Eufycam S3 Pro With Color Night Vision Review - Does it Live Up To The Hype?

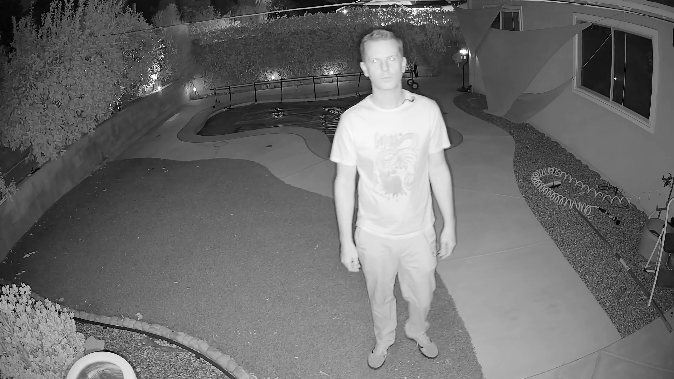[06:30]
So this is night vision in infrared. So now I'm going to do what may be the second most important test other than the night vision test,